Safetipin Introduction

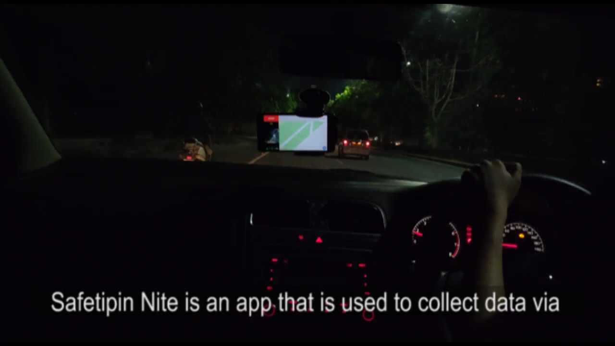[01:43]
SafetyPIN Night is an app that is used to collect data via photographs by mounting the phone to the dashboard of a car.